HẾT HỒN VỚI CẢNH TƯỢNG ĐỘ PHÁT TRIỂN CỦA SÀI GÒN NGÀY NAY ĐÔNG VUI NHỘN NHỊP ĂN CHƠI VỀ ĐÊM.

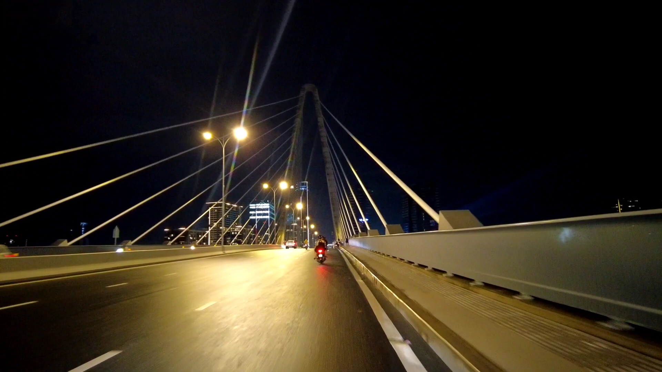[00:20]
cầu thì có một số bạn nữ đấy đang chụp hình trên cầu mọi người. Có ít thôi, hôm nay thì cũng không có nhiều, tương đối là trống. Thực sự thì mà mọi người không nên lên trên cầu này để chụp hình nha mọi người.
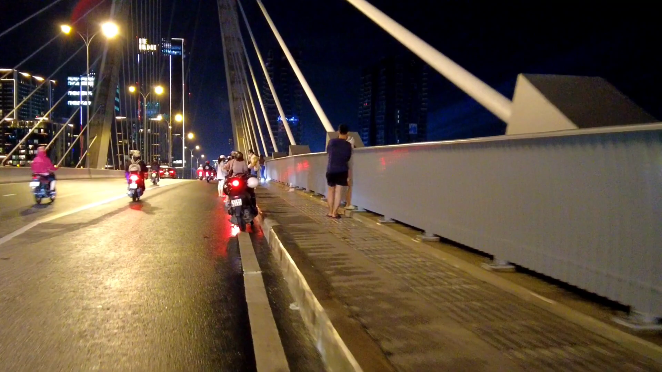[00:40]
Nó khá là ảnh hưởng tới giao thông, rồi công an giao thông họ phạt nhắc nhở.
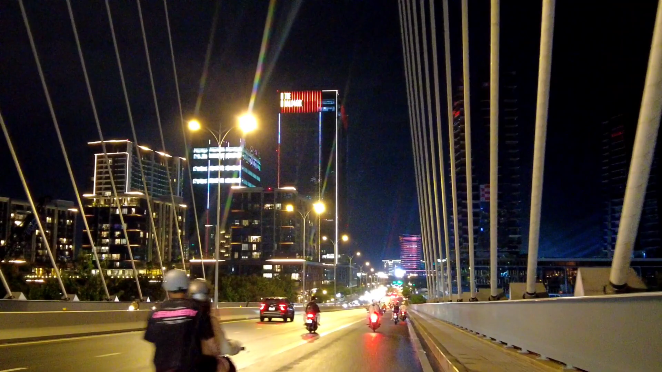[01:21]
Đây, khu vực này, cái lốc nhà này rất là đẹp, đang hoàn thiện, đang chạy led luôn rồi, cực kỳ là sang trọng luôn. Khu nhà của những người giàu, những đại gia. Cái lốc này đẹp dã man luôn.
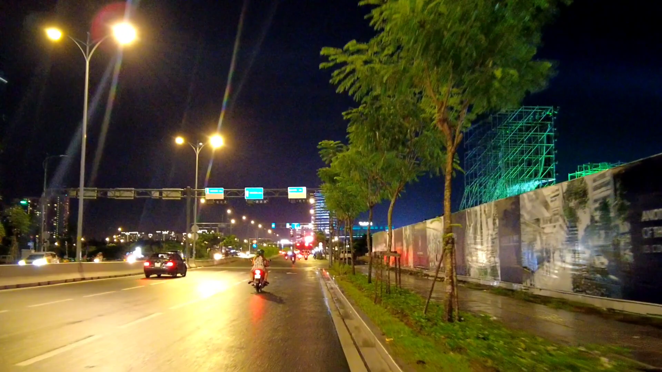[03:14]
Đây này, Hải sẽ quay cho mọi người xem sân khấu cho tối thứ bảy cho mọi người xem này. Đảm bảo là phải đã cực kỳ. Đây, một cái sân khấu rất là hoành tráng.
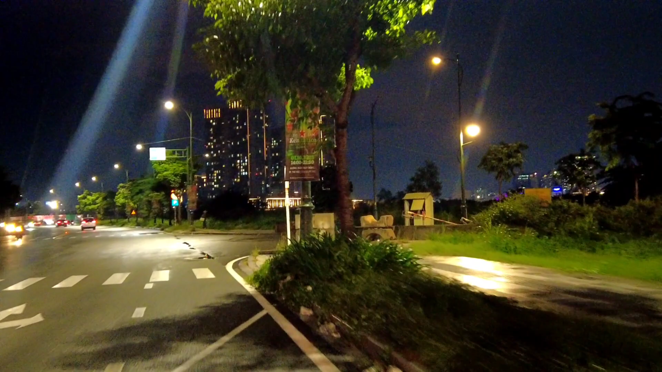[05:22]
Công nhận là có nó lên là bật sáng trưng ở khu vực này luôn này.
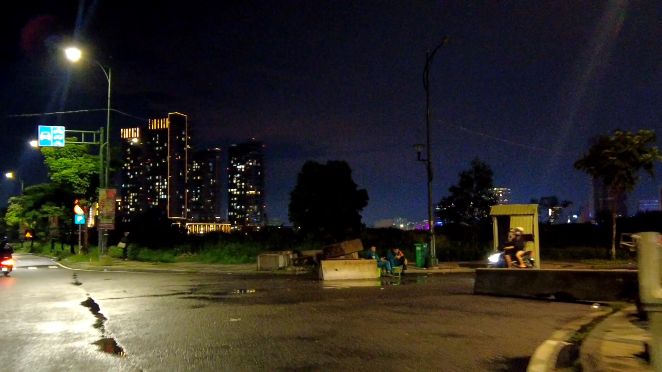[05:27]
vào trong xem.
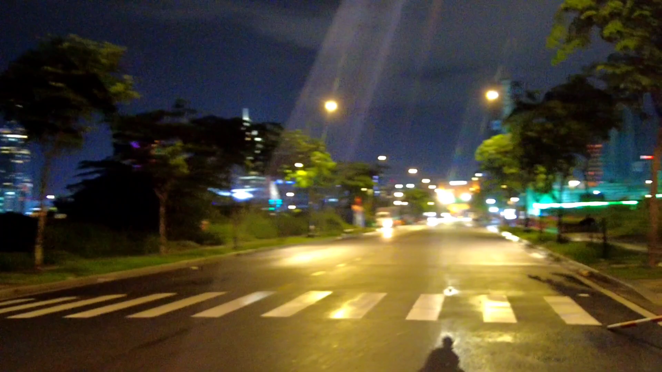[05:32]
Đây, ui giời, mọi người xem này, cái dàn ánh sáng này, âm thanh này. Hôm nay thì còn gì bằng nữa.
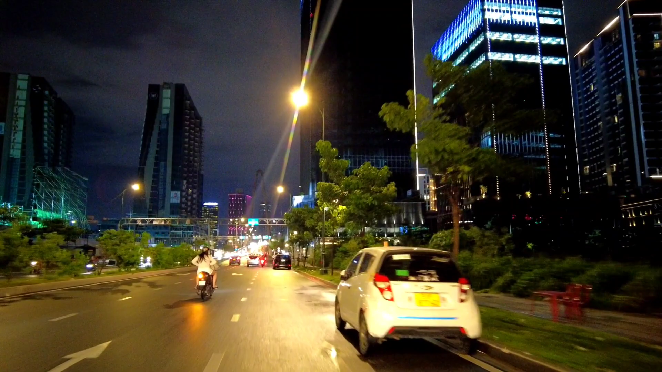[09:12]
hầm Thủ Thiêm đi qua hầm Thủ Thiêm thì mình mới qua tới khu vực này, cái bãi diều này. Và đến bây giờ thì từ ngày có cây cầu này thì rất là thuận tiện luôn, mới đi rất là nhanh, tiết kiệm thời gian luôn đó. Trước đi rất là cực.
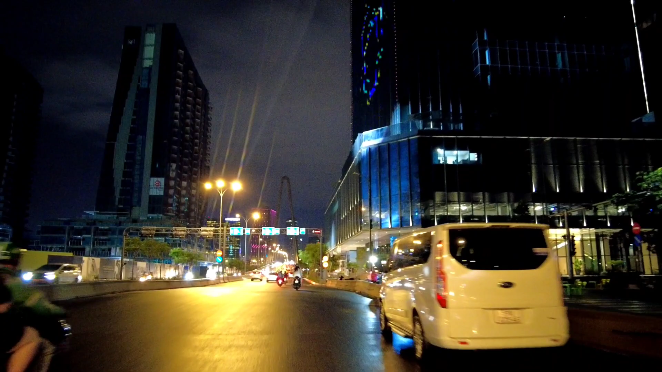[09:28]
Rồi đây mọi người nhìn thấy đó, những cái tòa nhà này rất là đẹp luôn. Bên này cũng đang hoàn thiện. Đảm bảo là những hai cái lốc này có đẹp hơn so với hai lốc bên này luôn đó.
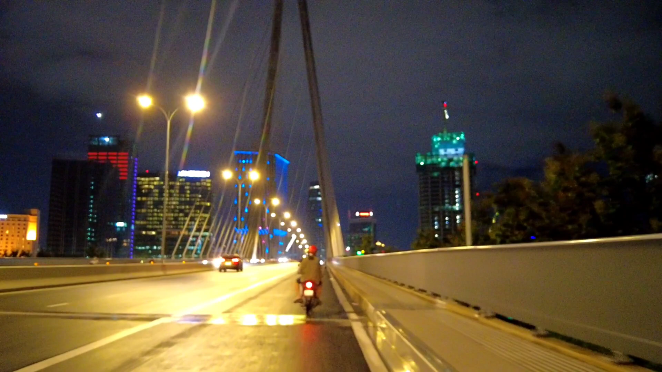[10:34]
thì nhìn sau mưa, không một trận mưa, nhìn Sài Gòn về đêm rất là đẹp, kiểu như là nó nhìn nó sạch sẽ, mát mẻ nữa, trong người nó cũng cảm giác nó rất là. Đấy này, chụp hình này, các bạn ở dưới này. Đấy, chụp hình tại đây.
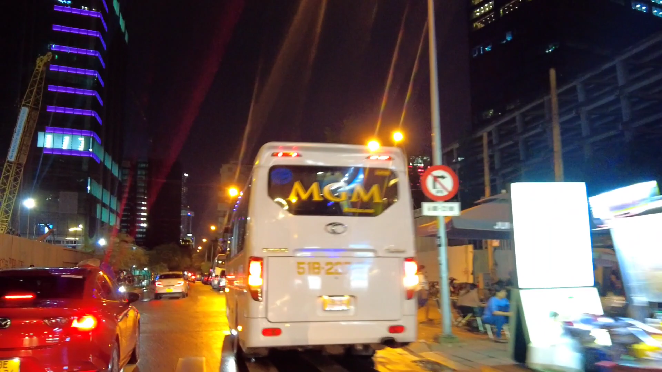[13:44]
Giờ khu vực này đông lắm mọi người, chắc là chỉ có dịp cuối tuần mới không mưa gió thì mới đông.
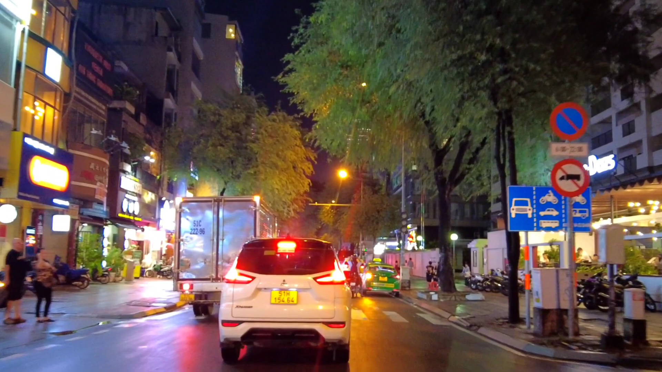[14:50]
Hôm nay mưa gió quá nhỉ, có vẻ là hơi vắng khách.
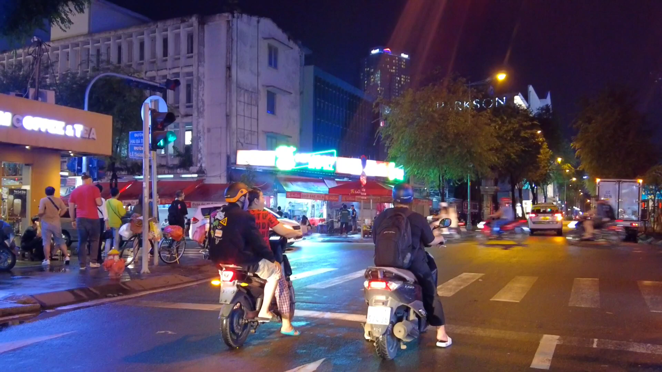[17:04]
Đường có quán nhậu nhưng mà giờ này thì cũng ít khách rồi.
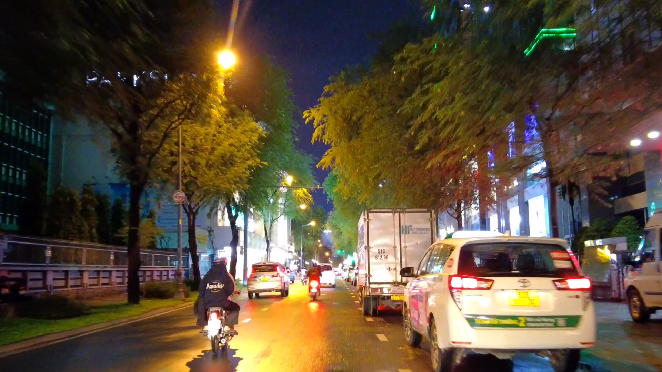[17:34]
đây thì ở phía bên tay phải của Hải là Vincom Đồng Khởi mọi người. Đấy, mọi người thấy lượng xe taxi đưa đón khách rất là đông. Bên này là Paxson. Hôm nay thì có vẻ là không lợi nhuận nhiều lắm so với mọi hôm.
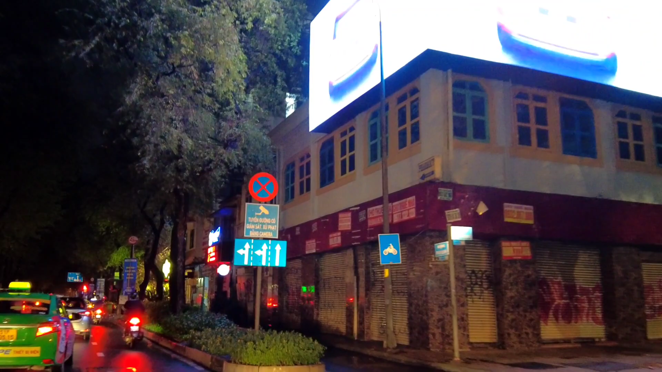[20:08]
Đi ở bên trong này, quay cho mọi người xem một xíu. Ở đây thì có một cái quán bar nhỏ nhỏ này.
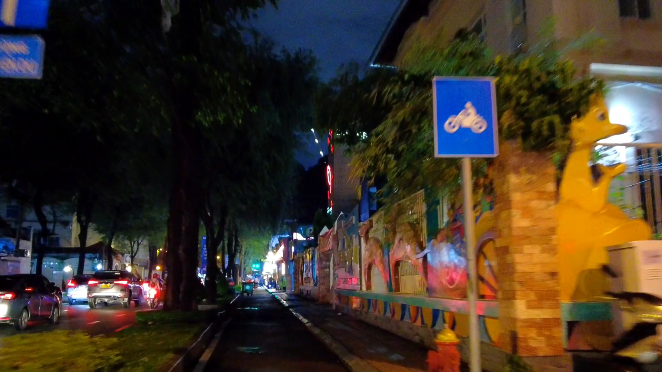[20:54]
Có lên đoạn trên này, cái ngã tư đường Hàm Thuyên giao nhau với đường Master
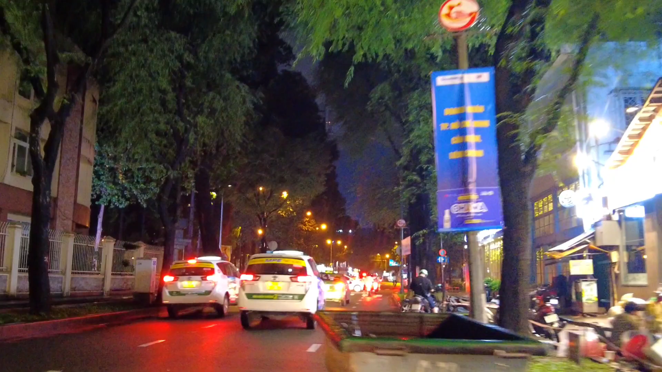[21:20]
bây giờ mình sẽ đi vào đường Hàn Thuyên và qua khu vực nhà thờ Đức Bà nhé.
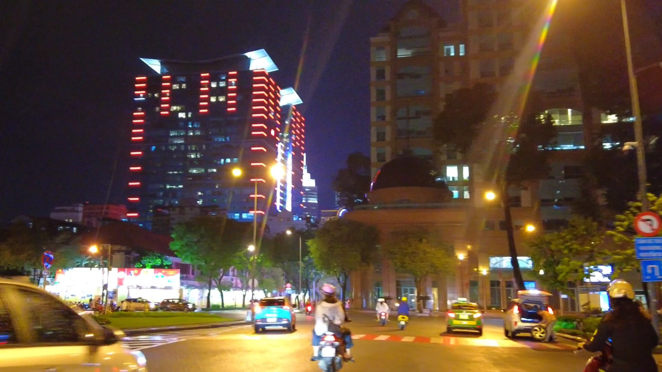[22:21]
Này thì khá lắm đã. Ở bưu điện thành phố này cũng không có mấy nữa. Hàng rong này đang đứng vẩy khách này.